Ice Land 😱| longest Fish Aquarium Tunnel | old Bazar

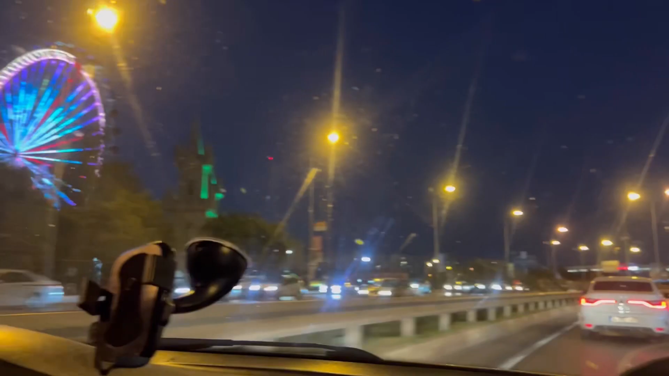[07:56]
बाहर निकलने के फ़ौरन बाद हमने पकड़ी टैक्सी और हम गए ओल्ड टाउन।